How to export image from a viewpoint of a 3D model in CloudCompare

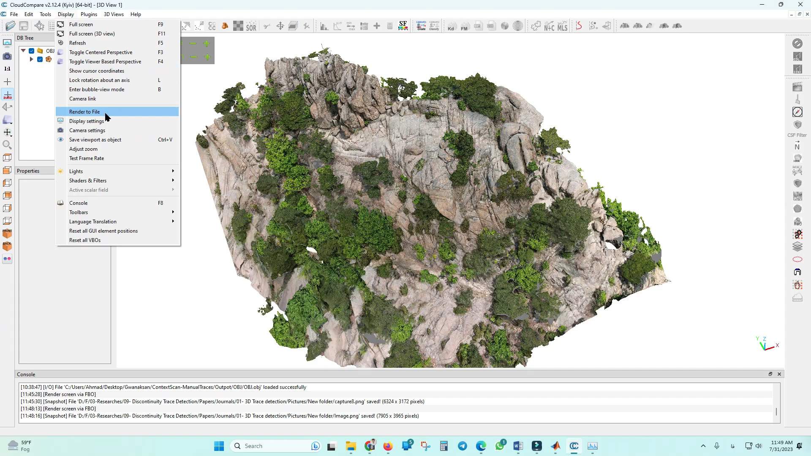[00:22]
if you want to render picture render an image first you should select your viewpoint and then you should go to display tab render to file and you can
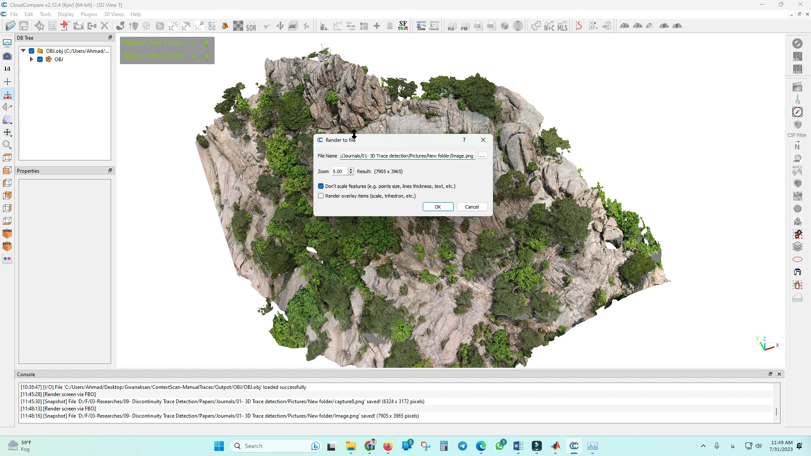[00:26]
see this pop-up window and here you can select your destination directory and also
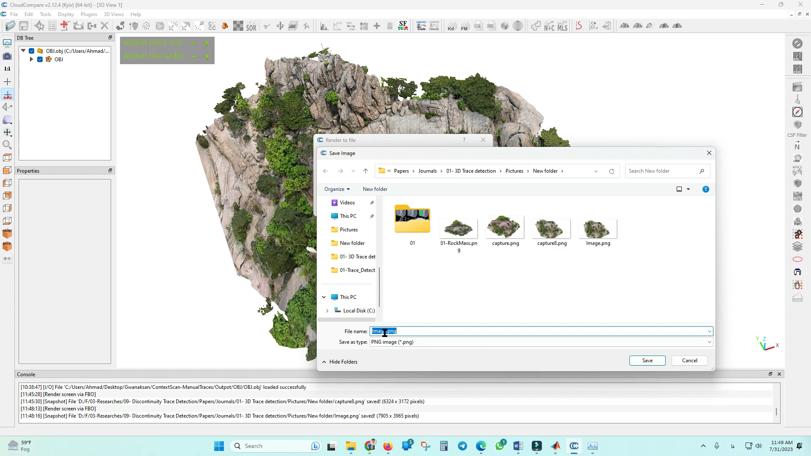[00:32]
you can select a name for your file by
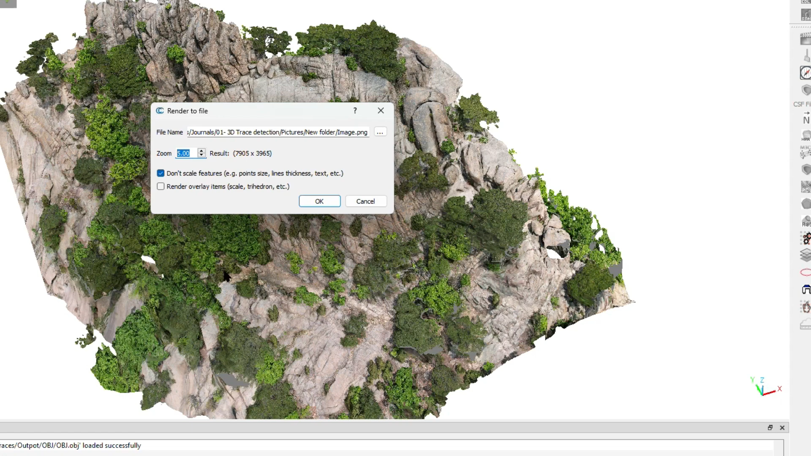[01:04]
other over layer you can check this box
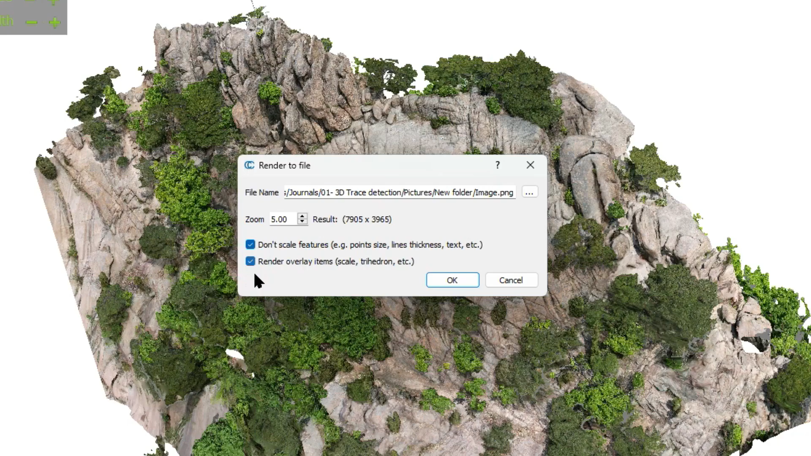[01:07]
as well then press
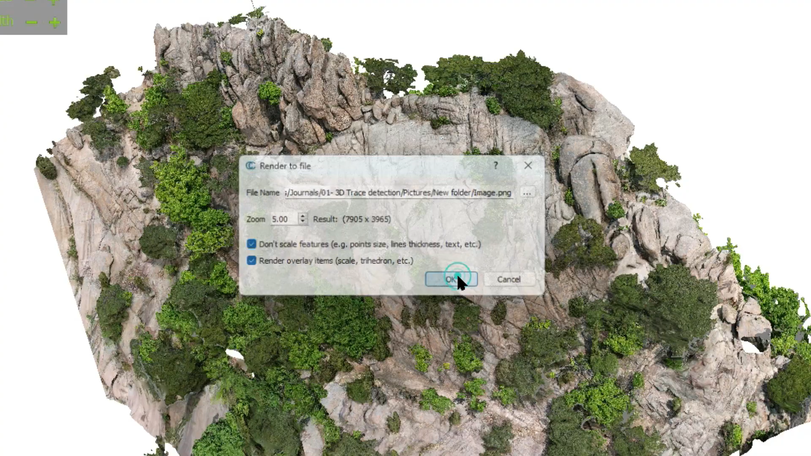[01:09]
ok this is the picture that I rendered right
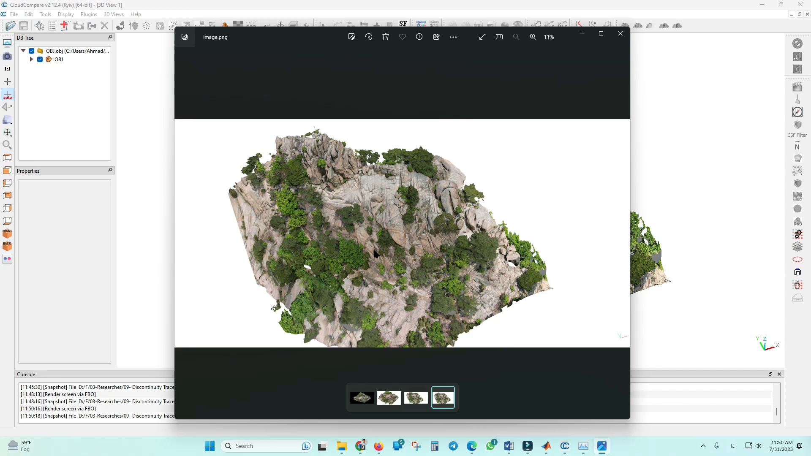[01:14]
now you can see here the quality is very good thank you very much for your watching